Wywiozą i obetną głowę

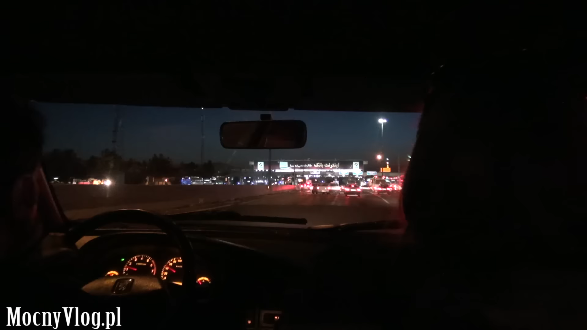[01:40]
Jechaliśmy autostradą i okazuje się, że autostrada była płatna. Bo teraz stajemy sobie w kolejce do właśnie opłacenia tego celu. Halo. Halo. Halo.